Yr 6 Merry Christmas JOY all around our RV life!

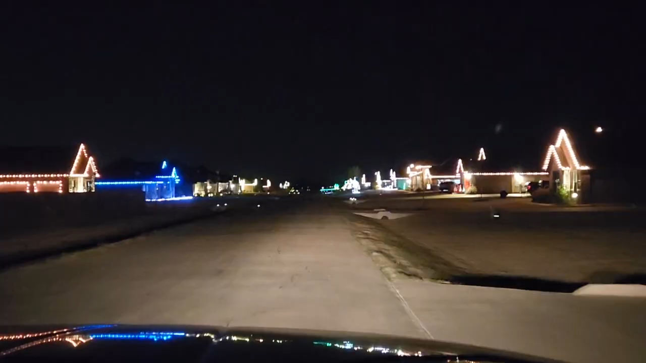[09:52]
This is one street in Pioneer Point, and every house is lit up.